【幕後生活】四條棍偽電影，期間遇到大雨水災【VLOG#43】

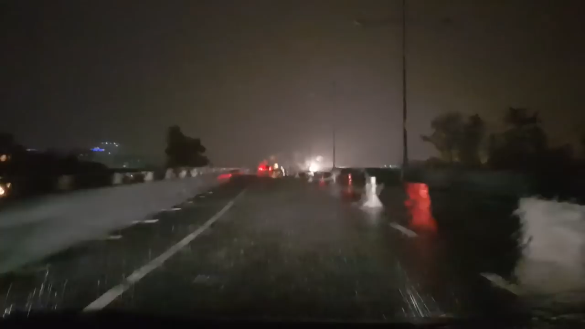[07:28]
这里它的雨越下越大越来越深全部都很怕石火让它们慢慢抽哇这里
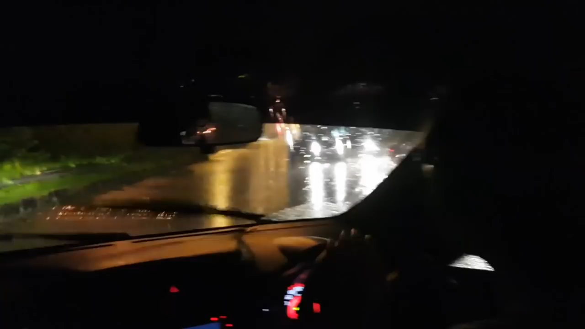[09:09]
很少机会驾返路哇你看前面这里你看旁边这里